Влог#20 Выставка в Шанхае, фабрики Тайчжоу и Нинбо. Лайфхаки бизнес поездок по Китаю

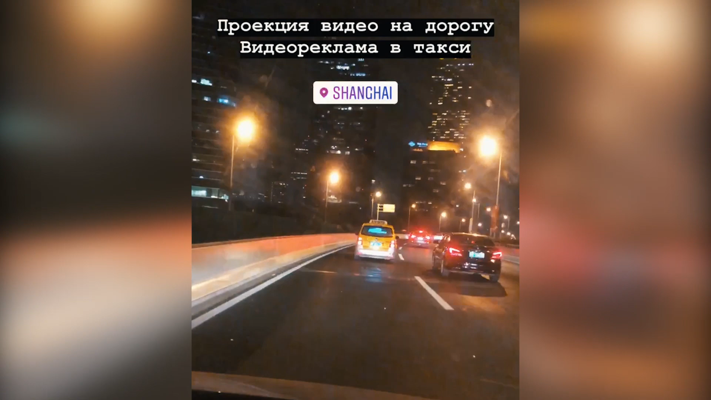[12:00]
Впереди едет машина. И у нее на дорогу проекцируется видео, реклама.